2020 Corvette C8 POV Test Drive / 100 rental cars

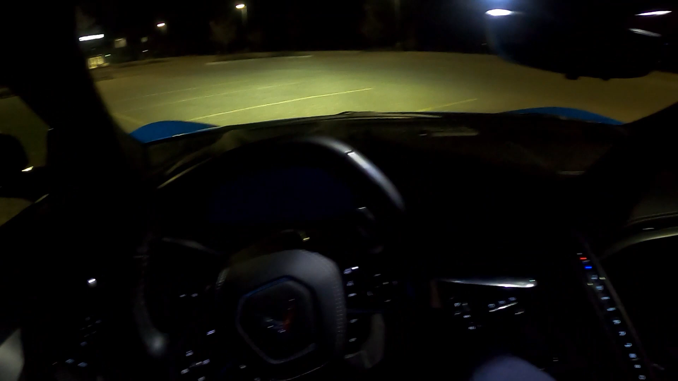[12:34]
So, driving at night, I noticed a couple of things. First off, the engine is loud, and I mean in a really good way.